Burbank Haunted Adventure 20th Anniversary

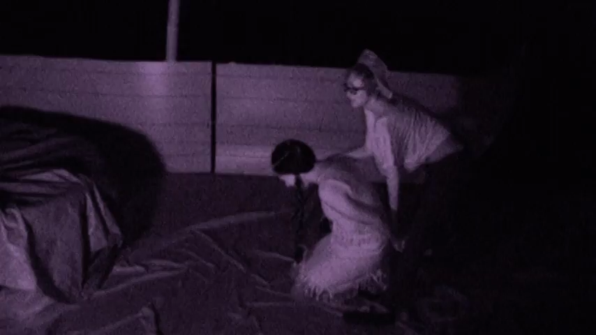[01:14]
For what is basically a do-it-yourself community effort, the walkthrough comes close to being spectacular.
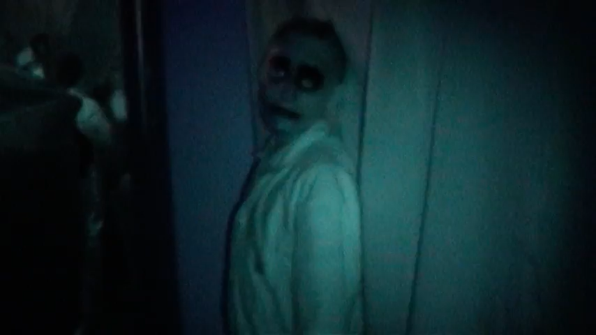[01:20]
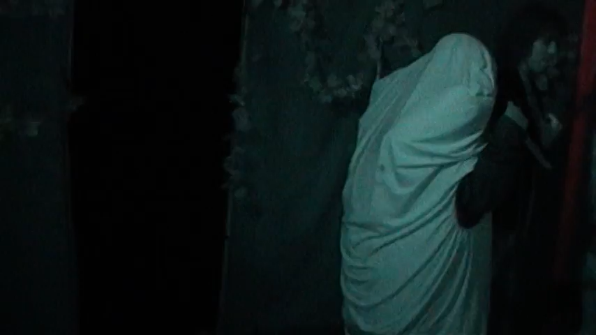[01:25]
Yes, the hallways consist mostly of tarp, but the dimly lit woods of the park hide strange and forbidding things, and the Starlight Bowl offers a variety of rooms, booths, and corridors that can be decorated instead of built from scratch,